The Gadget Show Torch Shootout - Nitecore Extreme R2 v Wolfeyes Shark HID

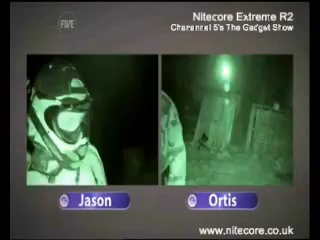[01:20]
Three, two, one, go! Leaping into action, we both headed for our start positions, after taking a moment to find the numbers. It soon became apparent that Jason had the superior range.
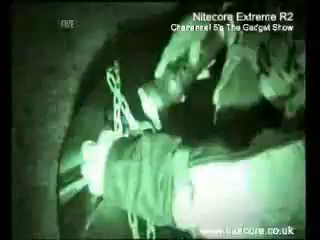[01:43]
as it uses an HID bulb, a new type of bulb that heats up gases and salts to create a super bright plasma.
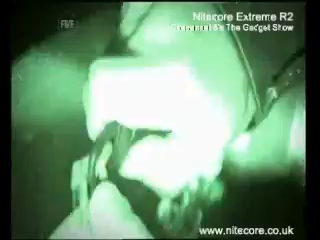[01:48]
I put in the combination, and I was on to test two. How easy the torches are to handle.
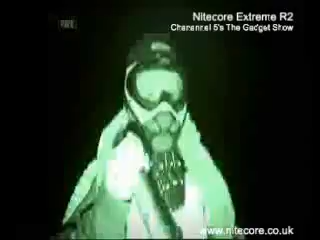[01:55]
I was struggling with my night core. It uses a brand new high powered LED to create a really focused beam, but it's nine times less powerful than Jason's.
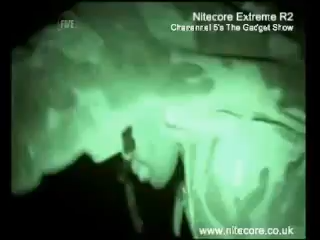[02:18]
I couldn't afford to waste any more time, so I had to get closer to the numbers to see them. 3-5-8!
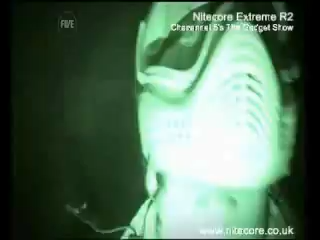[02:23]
I was one digit out! Otis's troubles had given me a decent head start on this test.
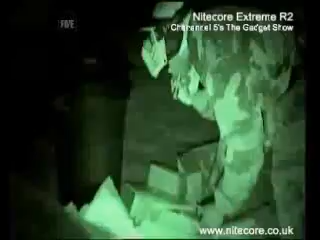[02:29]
But if you need to fix something in the dark, with only a torch for light, chances are you're going to need as much freedom of movement as possible,
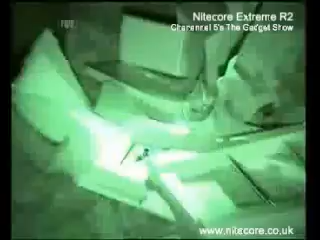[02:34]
which was a distinct advantage for Otis.
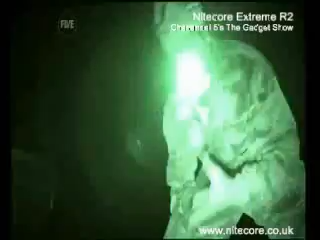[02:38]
This is great! I can actually keep... This is great! I can actually keep working with the torch in my mouth, so I don't have to keep moving it with my hand.
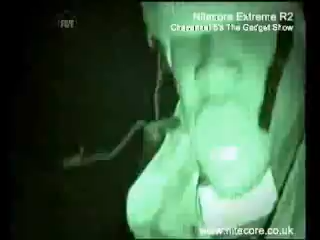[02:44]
Well, I struggled on with my bulky shark.
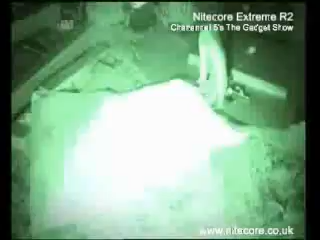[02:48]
Despite being one of the most compact HID torches around, it's still 25cm long and weighs a whopping 760 grams.